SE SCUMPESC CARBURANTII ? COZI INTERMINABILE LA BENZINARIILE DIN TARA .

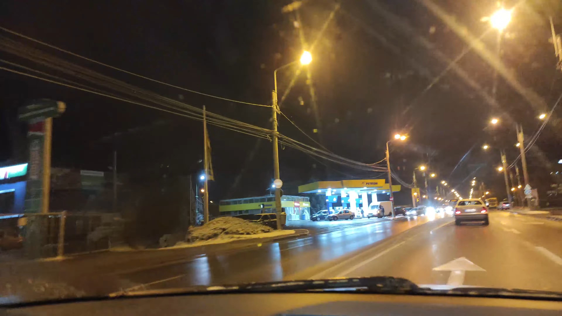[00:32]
Uitați și voi ce coadă este aici din cauza acestei panici create de cei din mass media.
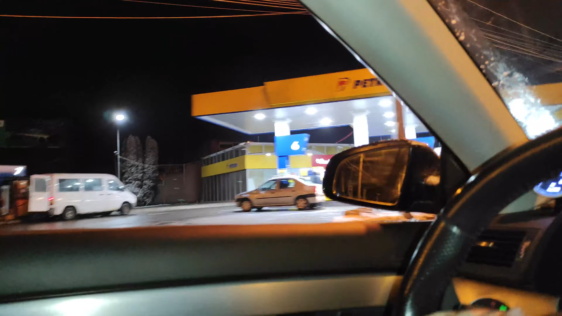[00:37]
Uitați-vă și voi!
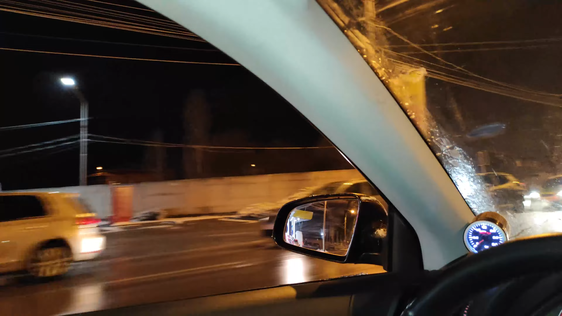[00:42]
Lumea efectiv stă la coadă. Uitați-vă și voi!
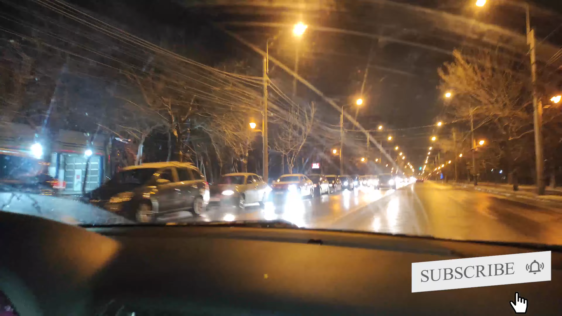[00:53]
Lumea efectiv stă la coadă ca să ia benzină și motorină pentru că se zvonește că la 12 noaptea motorina va depăci 10 lei. Da?
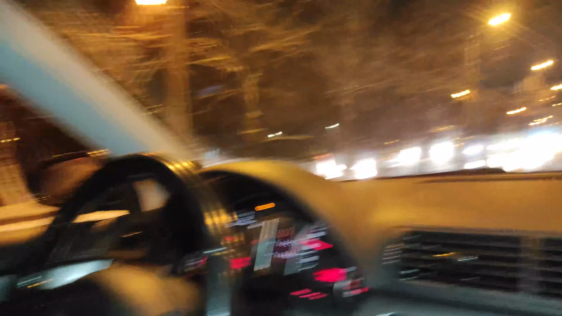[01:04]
Uitați-vă și voi! Cred că are câțiva kilometri. La a doua benzinărie Rompetrol. Aici coada este un pic, un pic mai mică, cred. Nu?
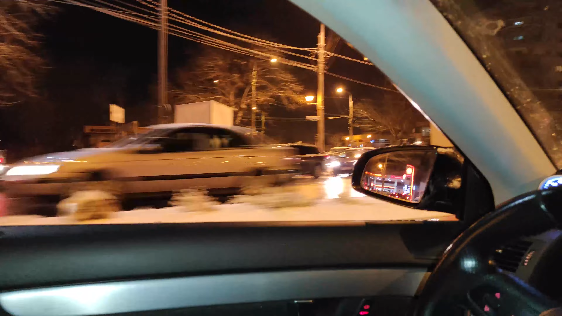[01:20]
Din contră și aici coada este chiar după colța acolo, dacă puteți voi vedea. Și bineînțeles, așa cum ne așteptam la benzinăria numărul 3 pe trom de la noi din oraș, vă prezentăm minunata ambuscadă, coadă, cum vreți să o numiți, care are loc în acest oraș.
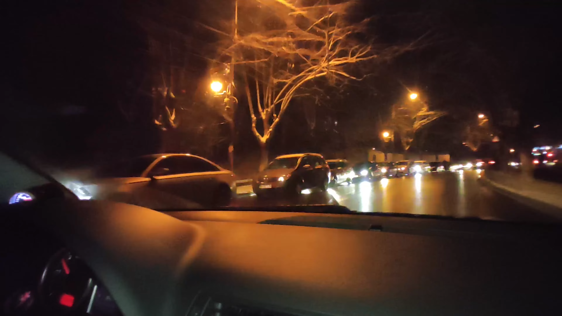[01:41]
Da, faceți cu mâna, bă, scoateți și niște bilete, faceți niște popcorn. Bă, deci uitați-vă și voi! Bă, au blocat drumul. Fii atent că vine ăsta cu autobus și trebuie să nu dă un nou par.
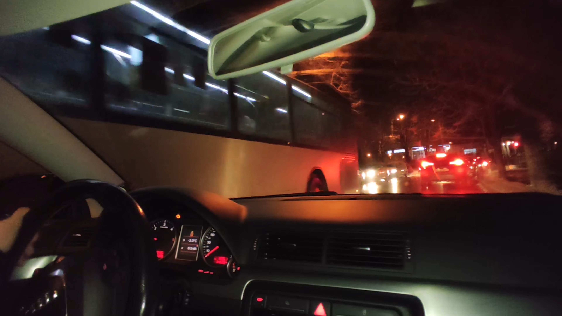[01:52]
Deci uitați-vă și voi, rând, al nebunii lumea, așa mă, mă bucur că-i trecă. Ce vreți să cumpărați, domnul? Un pachet de țigări. Noi ne cred că e nepoie să stați la toată coada.
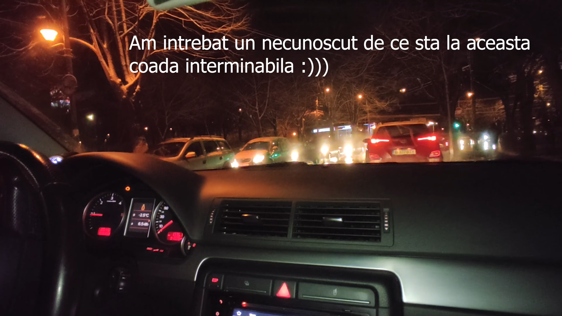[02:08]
Și coada mai faci un pic, dă-mă, noi. Succes! Mulțumesc! Mai avem o coadă și la acest Rompetrol, după cum o puteți vedea. Avem destule benzinări în țară, în țară, în orașul ăsta mic al nostru.
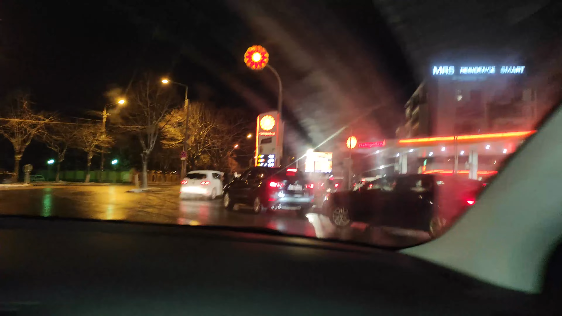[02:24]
Uitați-vă și aici ce coadă e și cât e motorina?
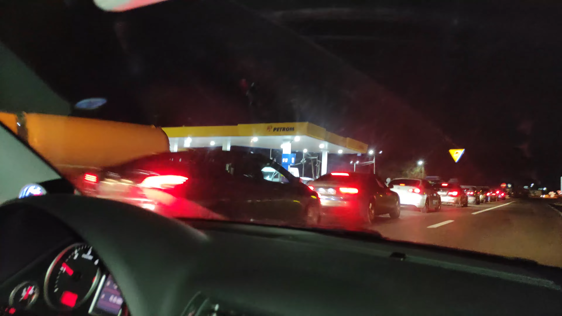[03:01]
Vai de capul meu! Uitați-vă și voi câte mașini sunt aici, în acest minunat Petron.
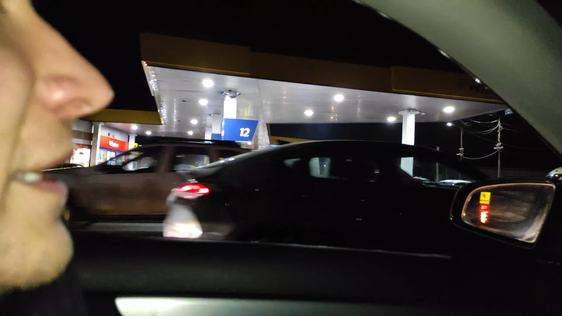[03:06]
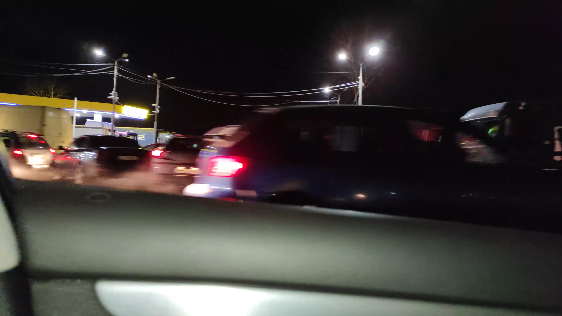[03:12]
Panică generală în țară, vă voiți! Panică generală, vă voi! Pată lumea stă să ia motorină, benzină. Aici este 7,65 motorina și 7,51 benzină. Succes în această minunată seară, în care să sperăm că mâine nu,
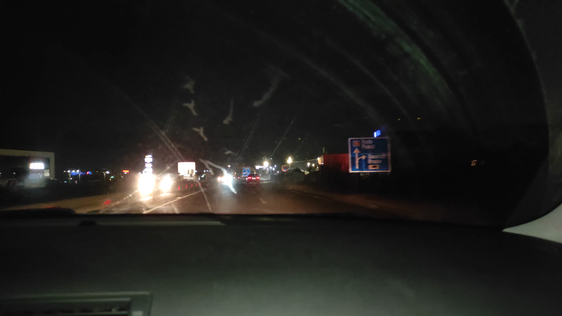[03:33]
noi vom trezi cu prețul de 10 lei la pompă pentru motorină și benzină.
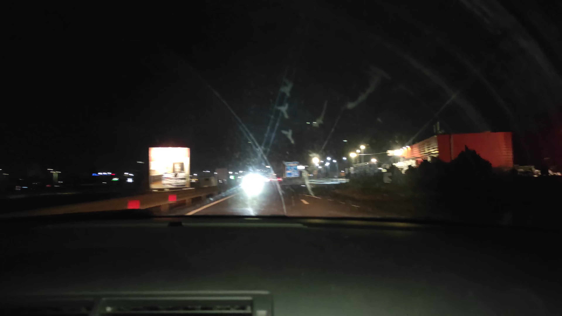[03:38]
E un pic de coadă. Nu vezi?
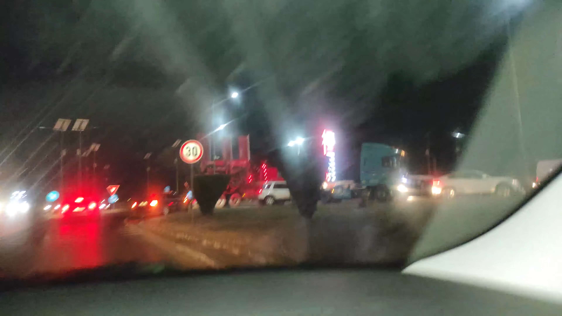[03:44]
E un pic de coadă și la acest lookoil, dar nu așa ca la celelalte benzinării. Uuh, ce se întâmplă? Uuh, s-a blocat aici, intersectia. Mi se pare că este coadă și la acest lookoil, pentru că toți oamenii ăștia care stau aici, în stânga și în dreapta, locații în intersectie stau la benzinărie.